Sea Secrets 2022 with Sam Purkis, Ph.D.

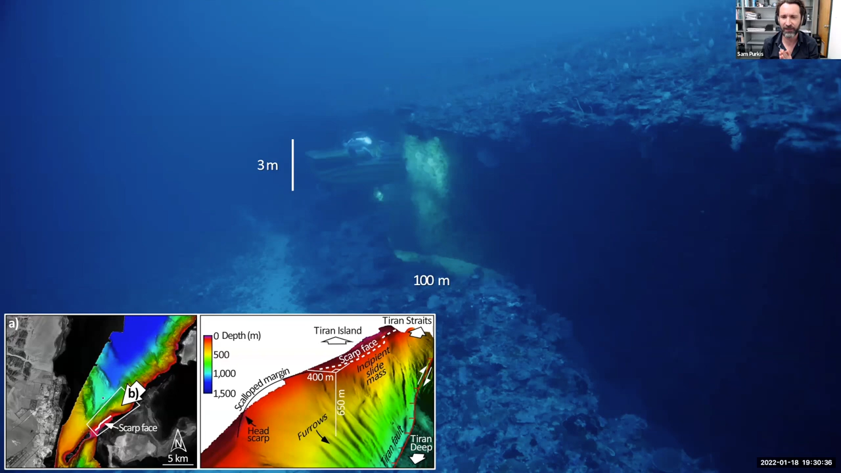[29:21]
The submarine encountered this escarpment on the seafloor. It's about 10 meters high. You can see the submarine for scale here, and it's about six kilometers long.